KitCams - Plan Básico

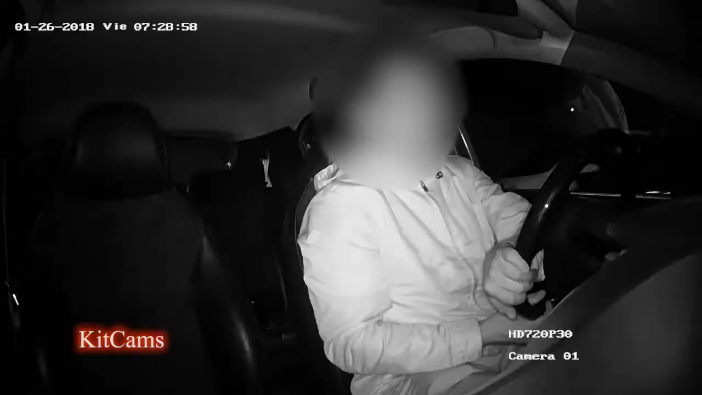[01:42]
Este kit cuenta con almacenamiento suficiente para registrar videos de 5 a 6 días. Este sistema de almacenamiento innovador rompe con la limitación de los 32 YB típicos en estos sistemas y ofrece más bien un almacenamiento de 120 YB o más, dependiendo de vuestro requerimiento, pudiendo alcanzar un almacenamiento de hasta 3 TB. Las vistas nocturnas son de lo mejor, si bien en escala de grises,
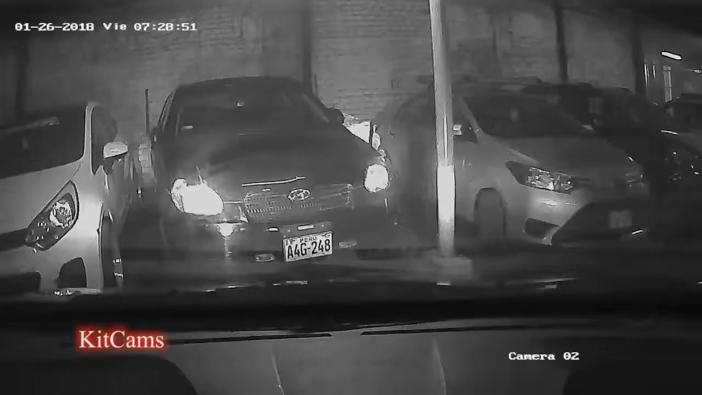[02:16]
pero lo suficientemente nítidas para registrar todas las incidencias
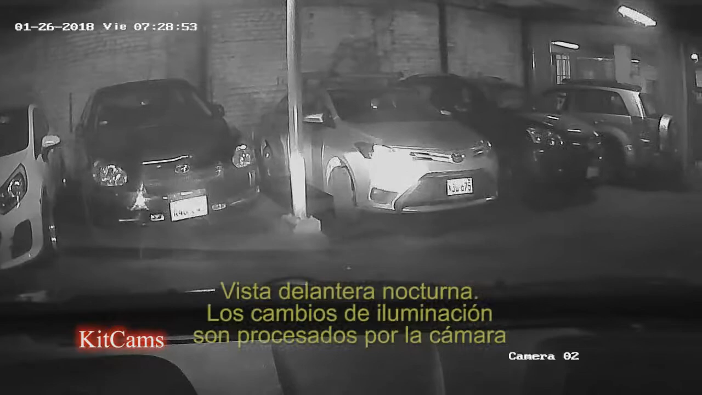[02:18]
ocurridas tanto dentro como fuera del vehículo.
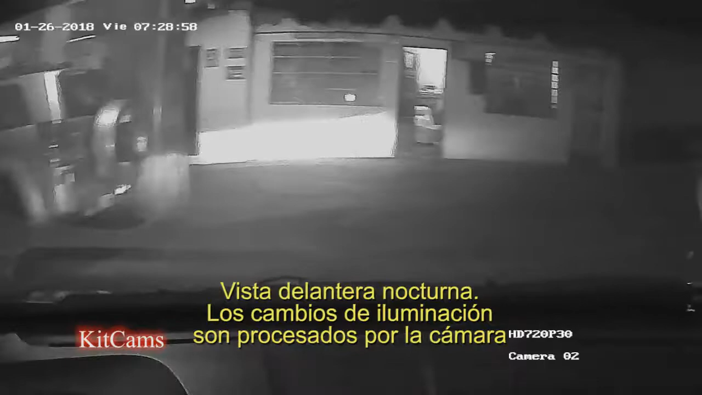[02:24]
Este sistema es capaz de registrar en video continuo o mediante el uso de los sensores de movimiento con que cuenta. Esto último permitirá optimizar el espacio de almacenamiento.
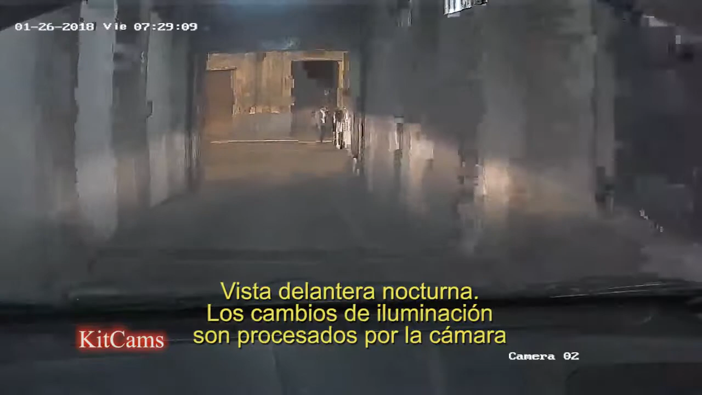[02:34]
Solo el propietario puede acceder al dispositivo de almacenamiento para revisar cronológicamente todo lo registrado.
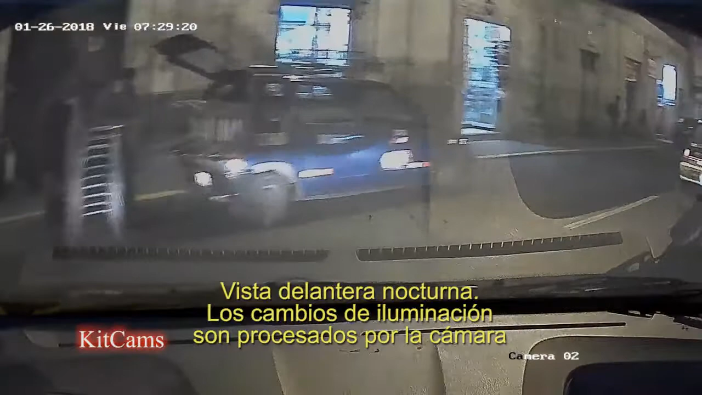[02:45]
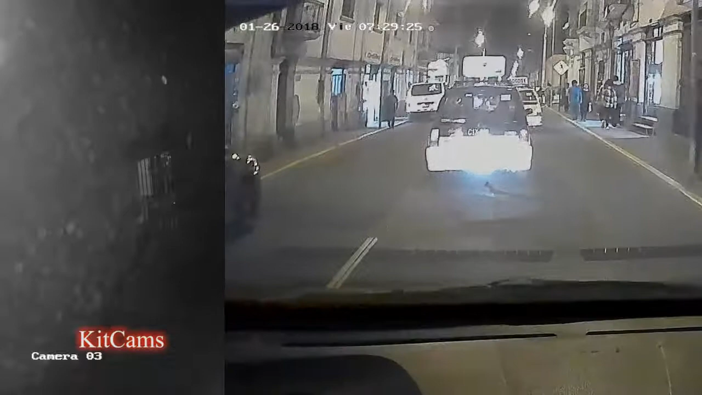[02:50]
Puede también realizar copias de los contenidos en una unidad externa, sean memorias USB, discos duros externos, etc.